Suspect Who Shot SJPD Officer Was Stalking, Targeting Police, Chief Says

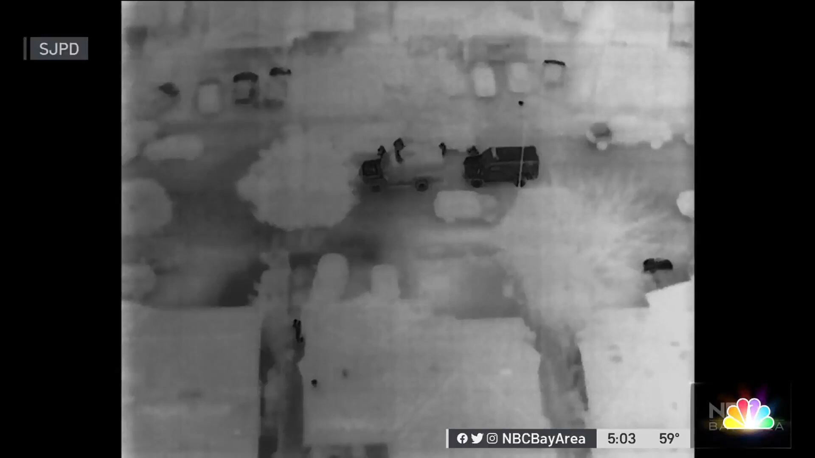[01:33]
Around 3 a.m., the SWAT team moved in. Police released drone video showing what they say is Mendoza fleeing through the backyard.